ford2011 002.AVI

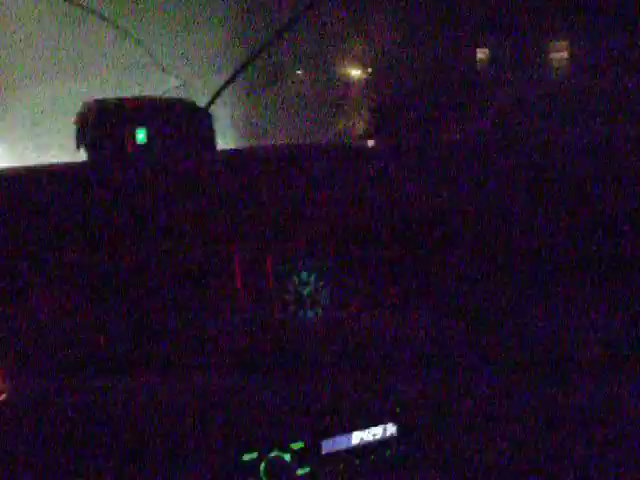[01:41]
It's a whistler. And, uh, wow. This is a sweet ride. She really works good for how old she is.